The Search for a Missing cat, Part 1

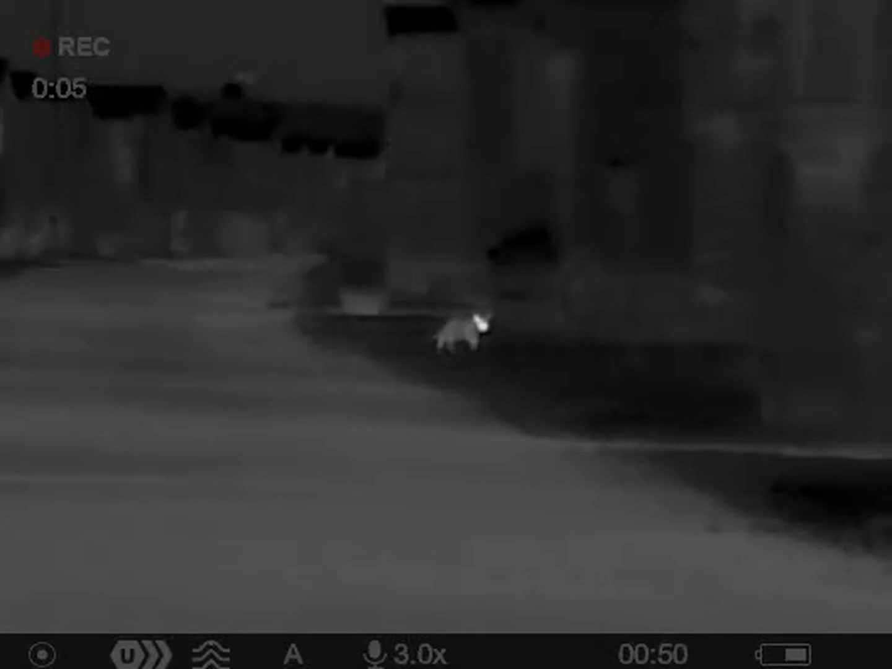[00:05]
Oh, what was that? Come on, boss.
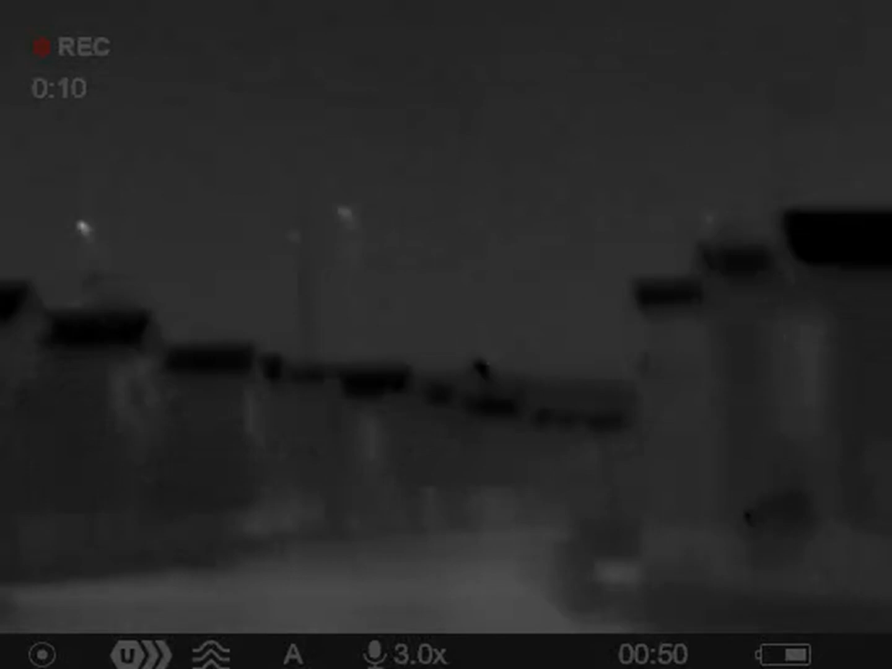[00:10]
Pss, pss, pss, pss. Got another cat, I think. Oh, it could be a fox, but I think it's a cat. I think it's a cat, and he went down here.
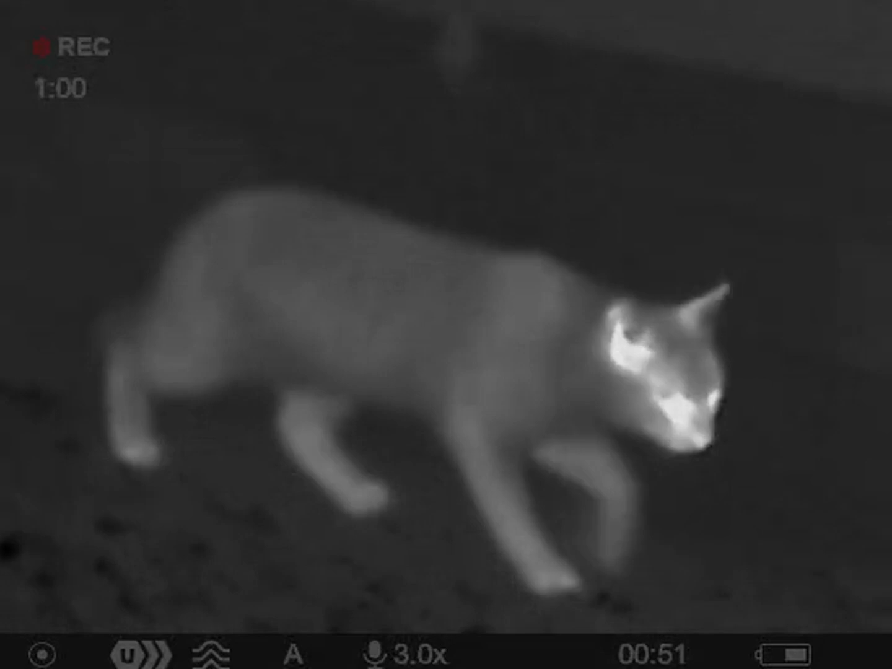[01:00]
It's a tabby, I think. Hiya, bubba. Hello. Hello, baby. Hiya, baby. Oh, it's a little pussycats.
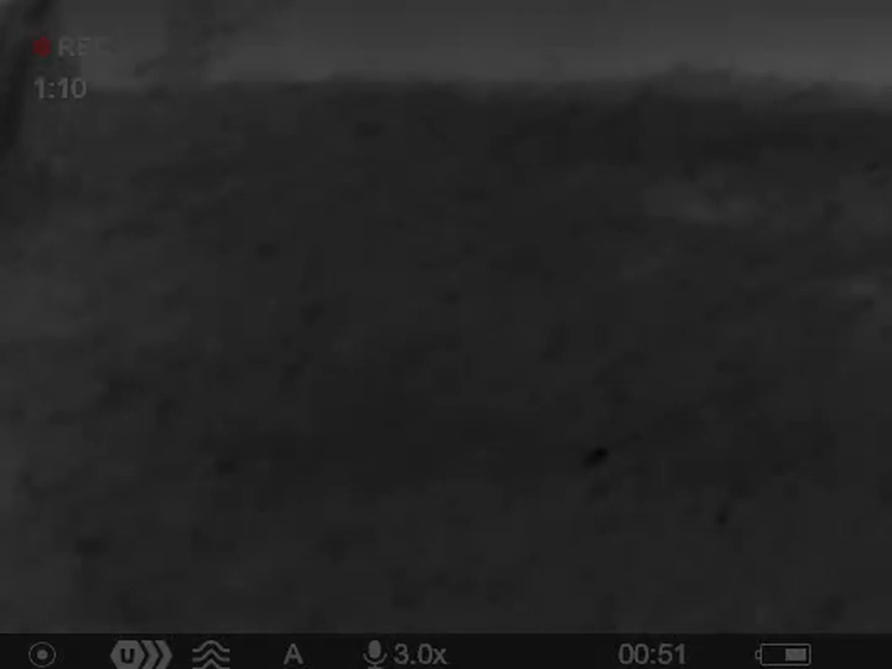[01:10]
Hey, little bubba. Oh, you're beautiful. Oh, you're beautiful.
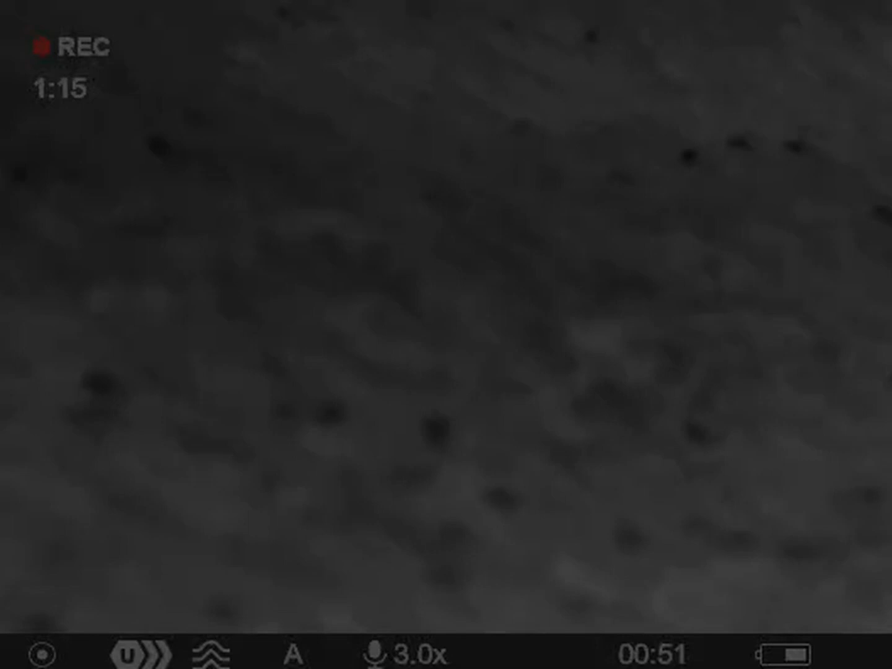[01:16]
Oh, you look like a Bengal. Oh, you're avoiding me, because you don't like this smell.
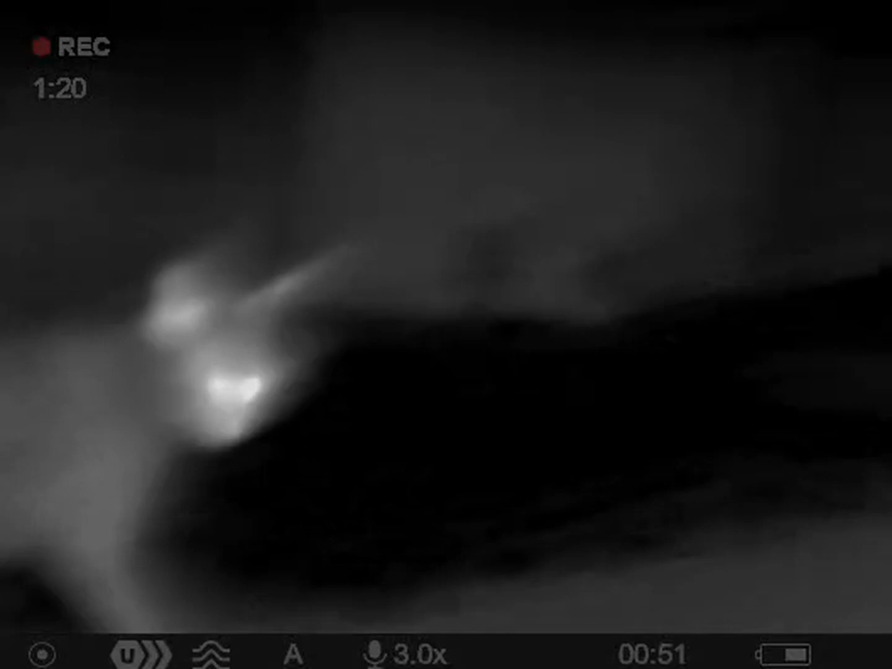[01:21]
I think everybody's smelling the tuna. Did you smell the tuna? You might have done. Oh, it's your beautiful pussycats.
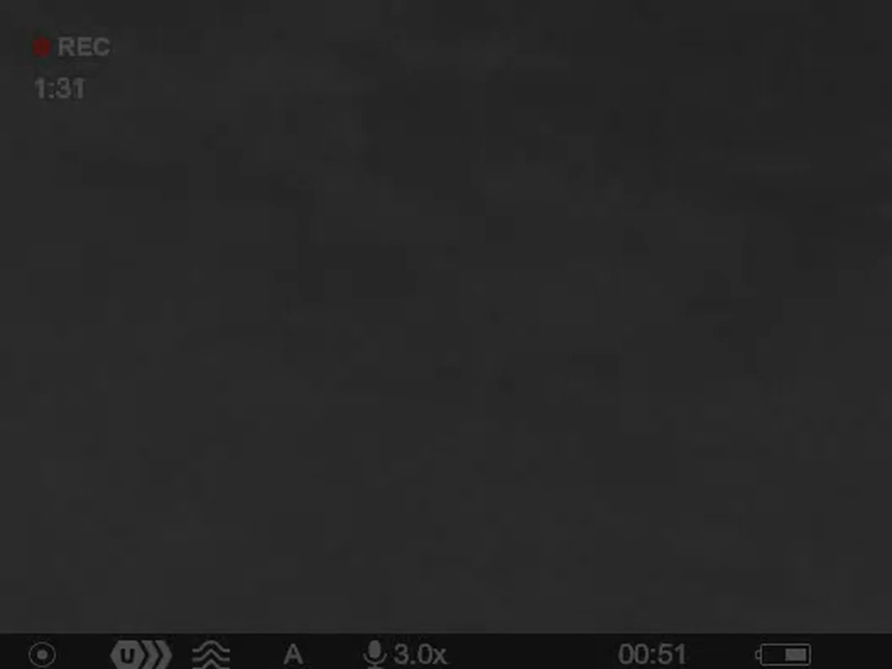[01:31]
Beautiful pussycats. Hey, are you gorgeous?
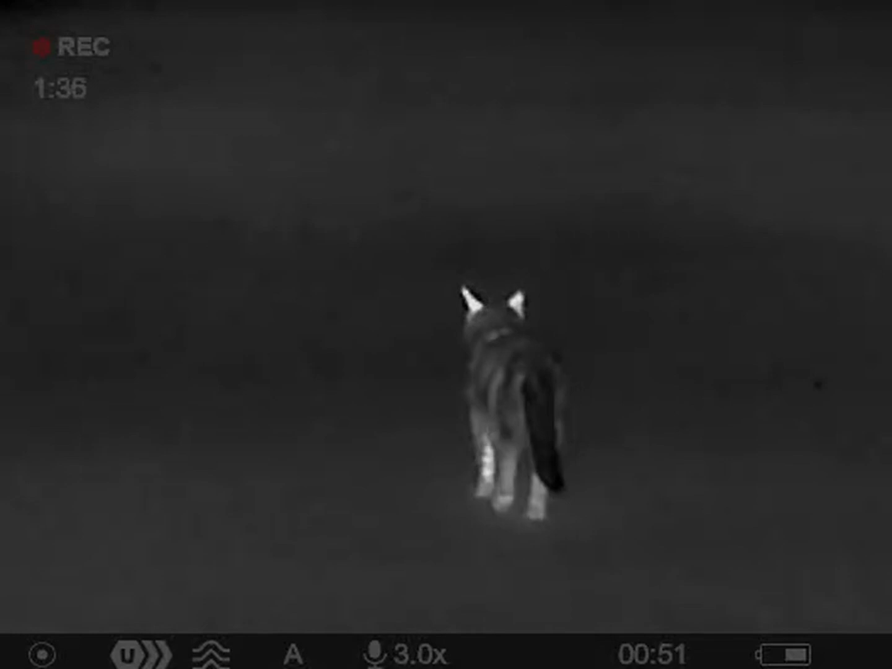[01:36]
Oh, I think somebody might smell the tuna. I think they did.